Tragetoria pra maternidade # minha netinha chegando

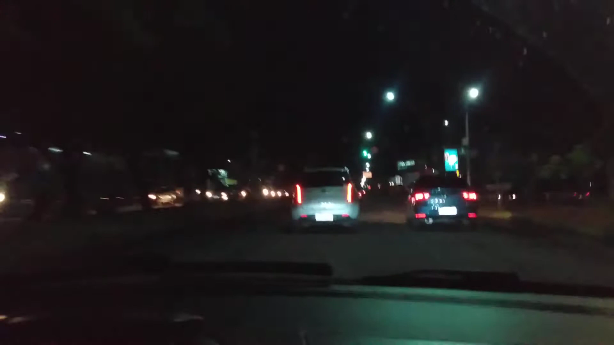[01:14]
Podia ajeitar, né, essas pistas aqui, porque eu tô com medo de entrar num buraco aqui e aí pum, pum, sai. Aí mas vai ser, meu Deus do céu. Achando que esse parto vai ser seco, Steph.